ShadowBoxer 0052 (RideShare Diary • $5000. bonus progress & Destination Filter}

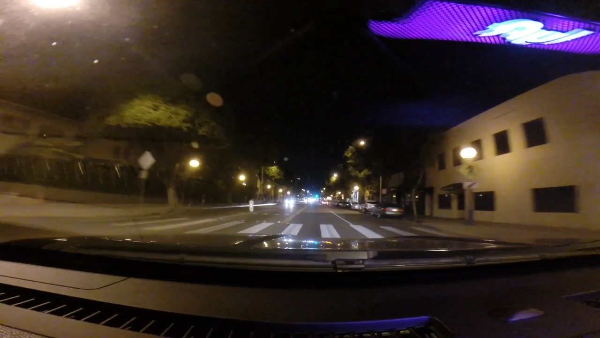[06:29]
So, you know, it can be that easy. And obviously that's right in path with where I'm going home anyway. So right there from, you know,
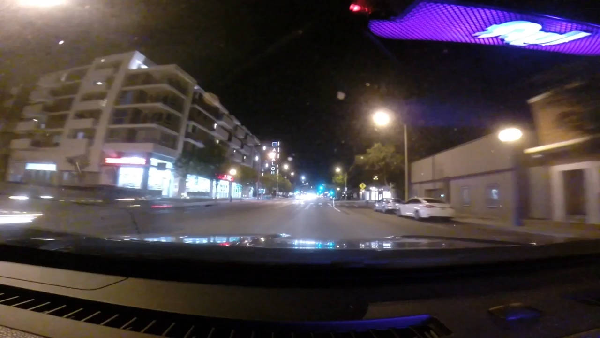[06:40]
kind of downtown LA almost, far end of Silver Lake, you could say, or Chinatown even, all the way to me going home, I've already picked up two new rides. And I'm coming into West Hollywood here, where there's also quite a bit of traffic usually.
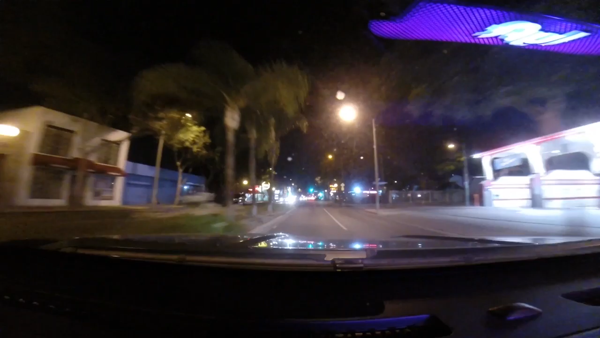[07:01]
It's 11 o'clock on a Tuesday night, about 11:10 now. So I don't know how much there's going to be, but you know, whoever's still at the bar, still at the restaurant, are probably thinking about going home. Now, if they're going somewhere else, I'm not, I might not get them, because I have the filter on. Otherwise, I would just get whoever is closest, or I'm closest to. And that could be a ride that goes to the valley.